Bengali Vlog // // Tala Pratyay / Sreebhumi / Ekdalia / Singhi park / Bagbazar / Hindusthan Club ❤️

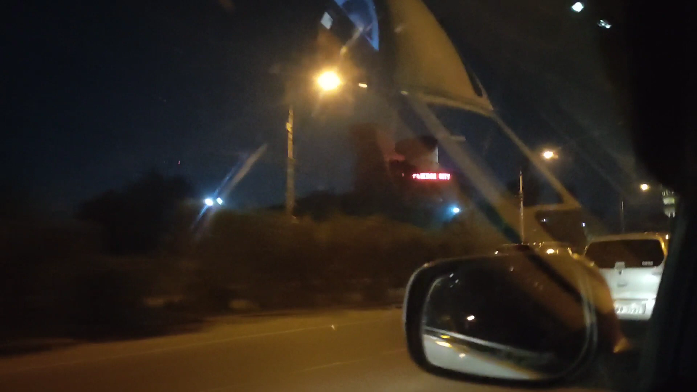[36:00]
সামনে যেহেতু আমরা বাইপাস ধরেছিলাম, বাইপাস ধরে সল্টলেক হয়ে যাচ্ছিলাম, সল্টলেকে কিছু হয়তো লাইটিং আমরা পেতে পারি সামনে, তো সেগুলো তোমরা দেখতে পারবে।
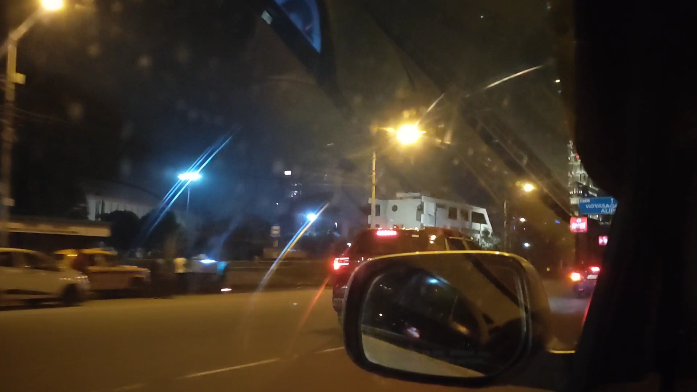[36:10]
যাই হোক, মোট কথা পূজোর সময় কলকাতা কেমন থাকে, কত গাড়ি থাকে সেগুলো দেখানোর চেষ্টা আমি করছি। সেগুলো দেখো, সামনে আইটিসি সোনার বাংলা।